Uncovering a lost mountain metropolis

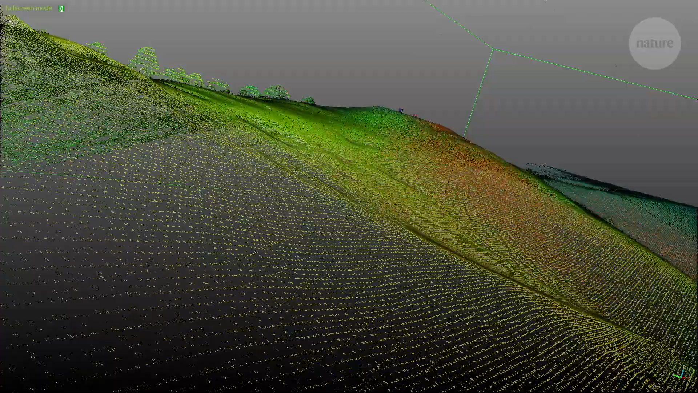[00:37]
We have realized how dense was the built up of the area.
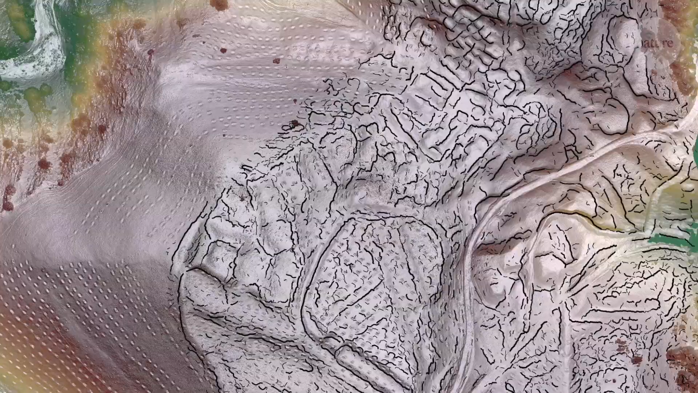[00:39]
The history of Central Asia is changing with this finding.
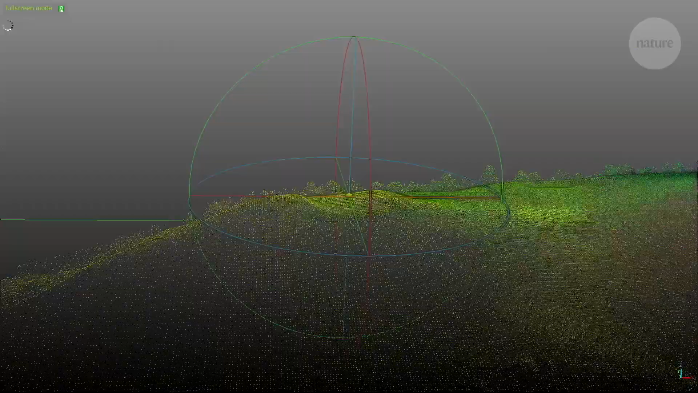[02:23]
LIDAR, or light detection and ranging,
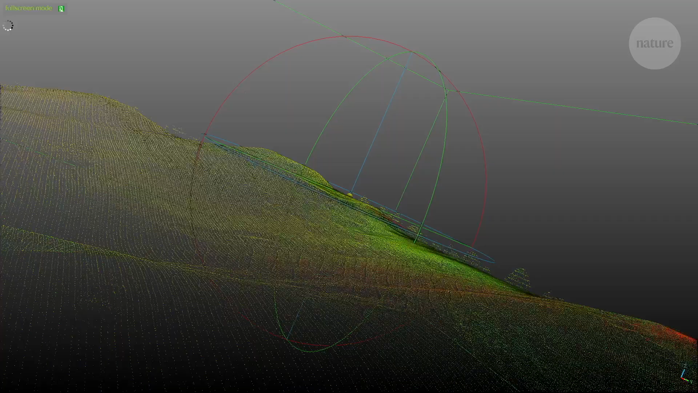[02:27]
is a technique which uses laser pulses to map the precise topography of an area.
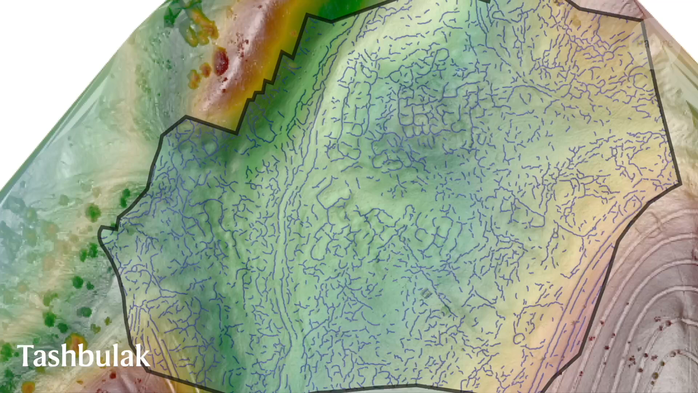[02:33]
Archaeologists can use it to virtually peel back vegetation and sediment to reveal what's underneath.
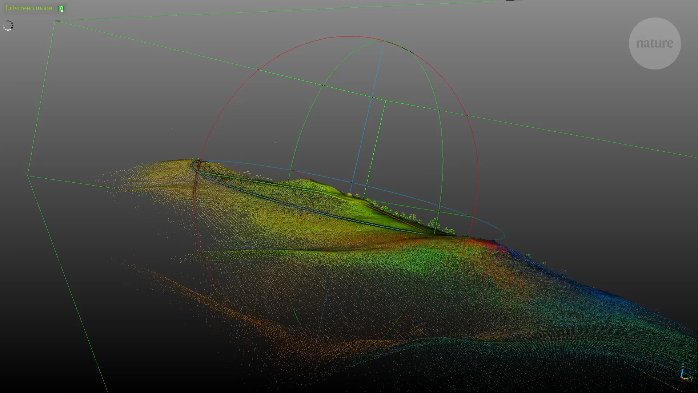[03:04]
What the lidar began to show us and be able to illustrate in very clear detail was that this basin,
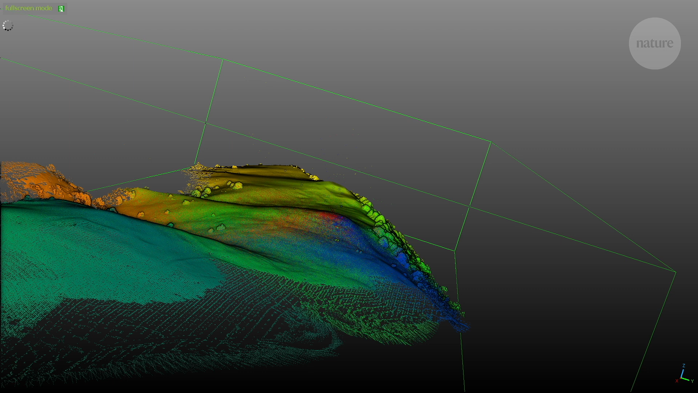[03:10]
this high altitude basin is contained by architectural features,
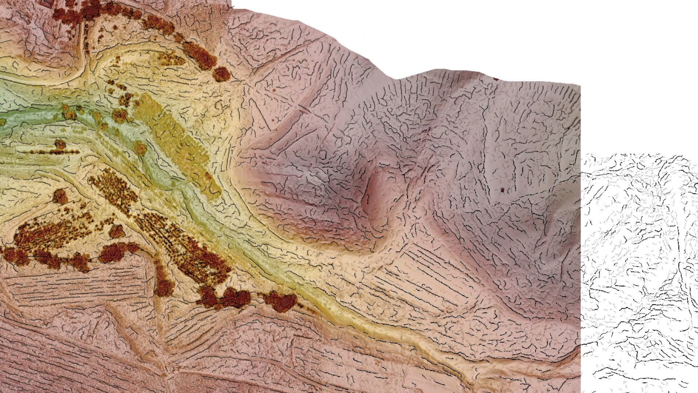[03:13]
walls, towers, guard towers,
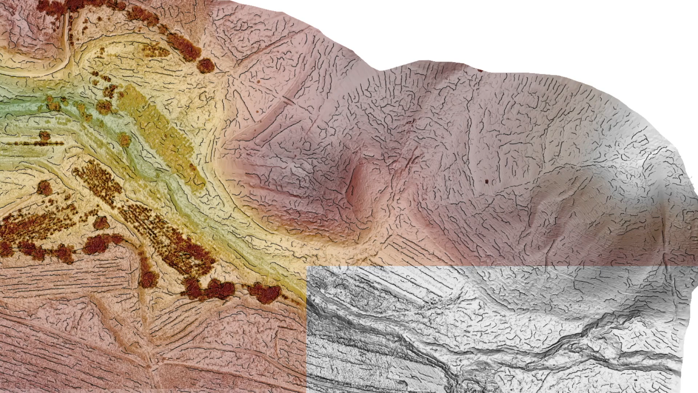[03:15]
you know, fortifications, all sorts of other built elements that enclose what we believe to be at least 120 hectares.